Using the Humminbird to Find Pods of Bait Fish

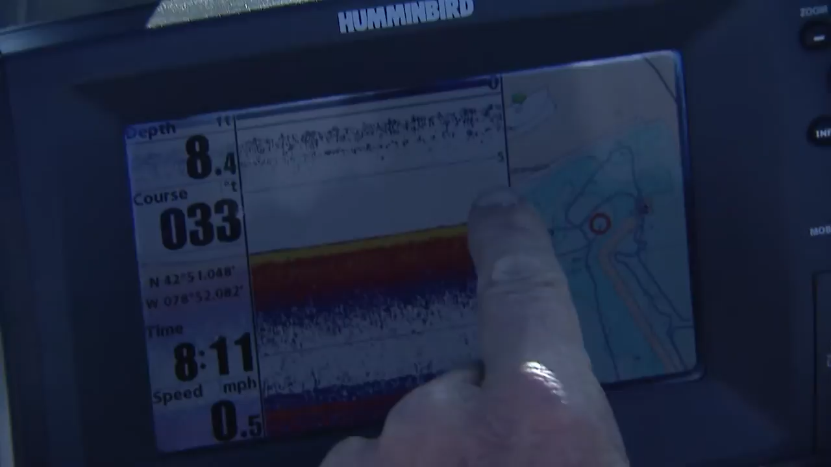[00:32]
On screen: speed 0.5 mph
These are suspended baitfish. They're just below the surface. They're in about eight feet of water and every once in a while there's a bigger pod of bigger baitfish deeper down close to the bottom. The baitfish are so thick that it's actually trying to change the scale on this hummingbird. So these are ideal conditions to cast crankbaits.
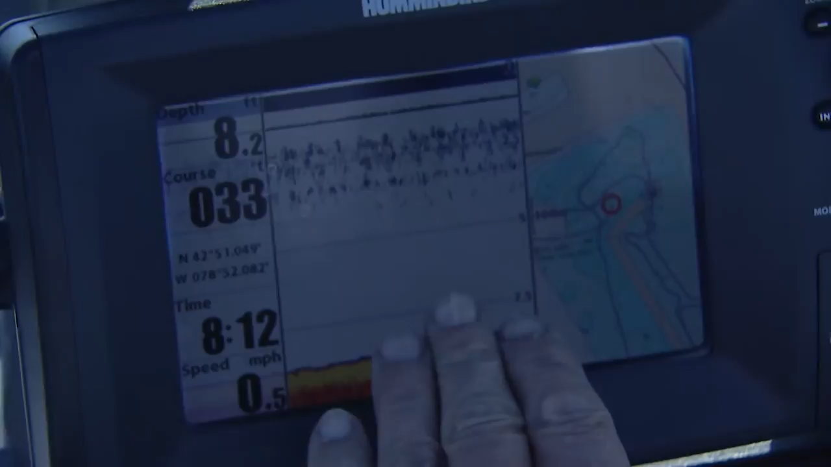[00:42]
On screen: speed 0.5 mph
And what I'm going to do today is try a new series of rapalas. They're called the rapala scatterraps. And I'm going to be casting them to the riprap and out in the open.